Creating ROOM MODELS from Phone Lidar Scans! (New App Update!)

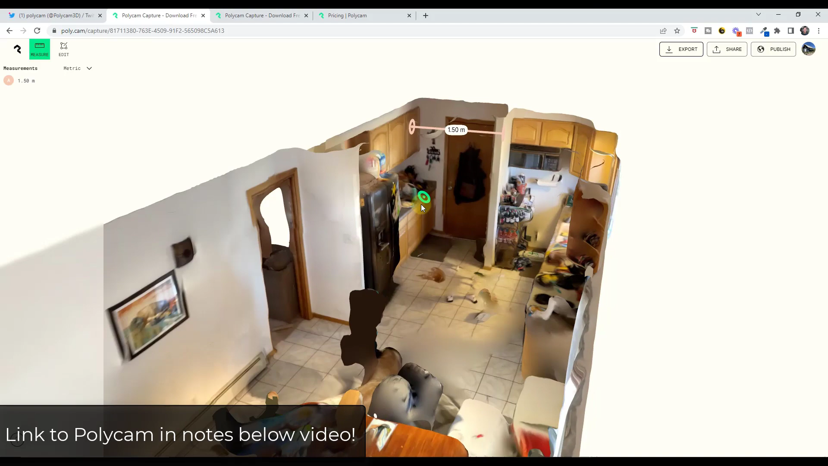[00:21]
And so if you remember, we would get this LiDAR data, and then we could take it and use it in order to measure spaces and other things like that. But actually bringing it into a 3D modeling program wasn't really super useful because nothing was really flat.
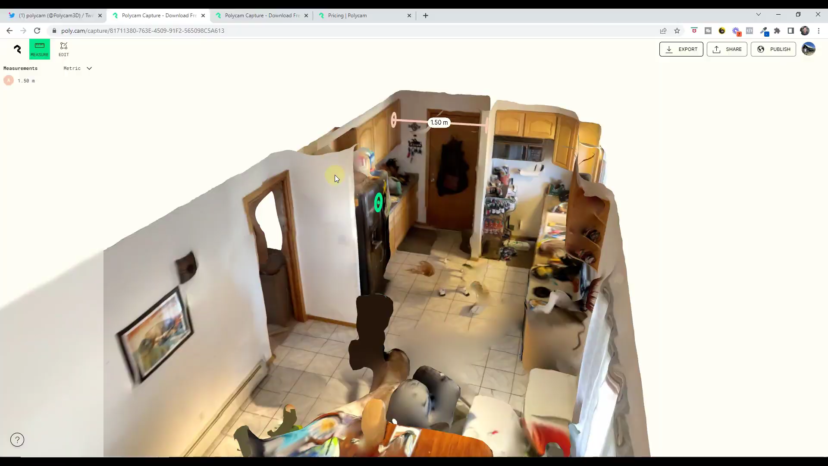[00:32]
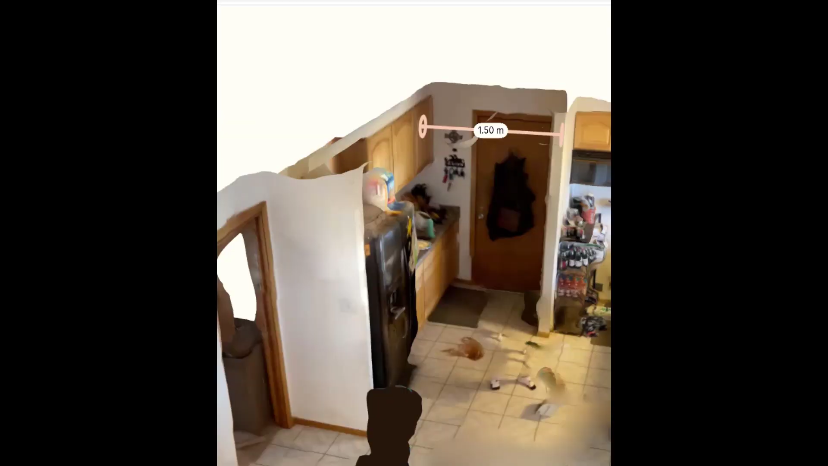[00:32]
However, Polycam has just rolled out a new version that allows you to actually scan objects,
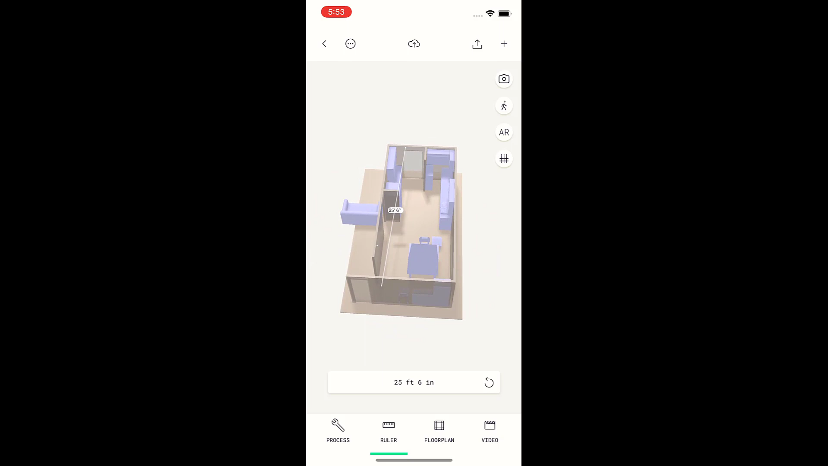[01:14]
And the cool thing about this is you can come in here and you can actually measure across different walls and other things like that, and this has those in here as an accurate way. So it picked up the door openings as well as the window openings as well, and it put them in here in a way where I can actually use them. And so if you click on the floor plan button at the bottom, notice how it gives you options to take a look at two different kinds of floor plans.